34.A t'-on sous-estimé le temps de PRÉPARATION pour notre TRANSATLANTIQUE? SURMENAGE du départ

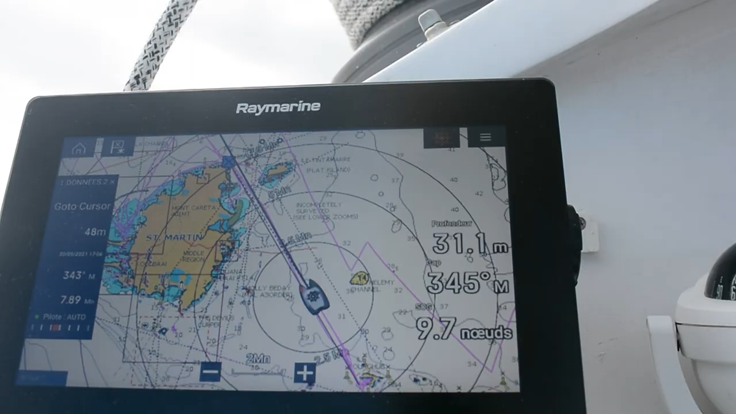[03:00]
on fait du dîner On a pris un rime parce qu'il y a un menaçant juste devant nous Donc il faut sûrement se le prendre et voilà,